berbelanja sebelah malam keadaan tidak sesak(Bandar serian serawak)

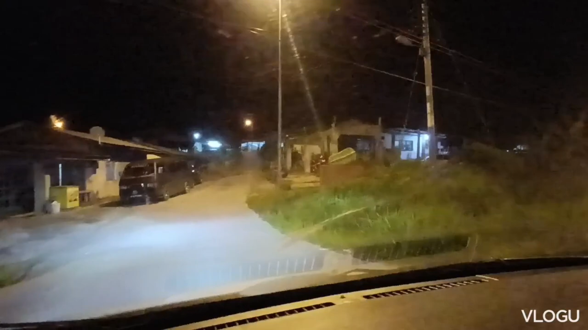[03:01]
Oke, sekarang kita sudah sampai di kampung saya ya. Inilah kampung saya, Kampung Blimbing. Dia tidak jauh dari Bandar Serian ya. Dia cuma 6 batu saja dari Bandar Serian.
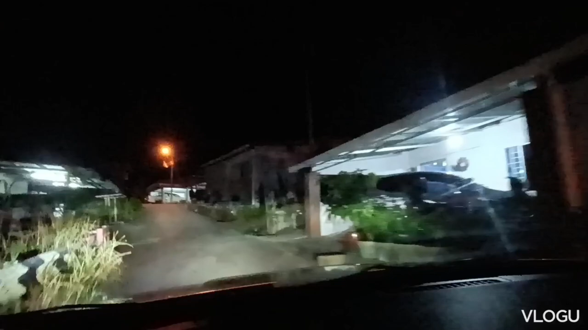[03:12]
Kalau dari Bandar Serian sana cuma 6 batu saja ya.
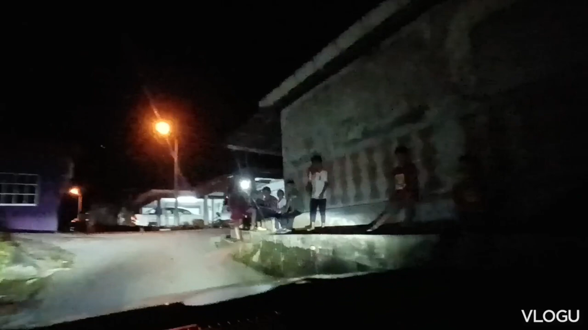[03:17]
Ini adalah keadaan sebelah malam di kampung saya.
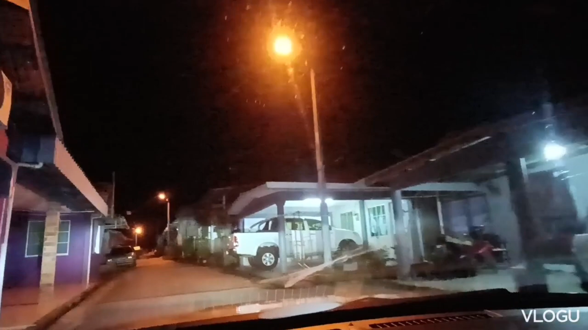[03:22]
Beginilah keadaannya di kampung saya. Jalannya memang agak kecil ya, biasalah dekat kampung. Sampai rumah kita ini.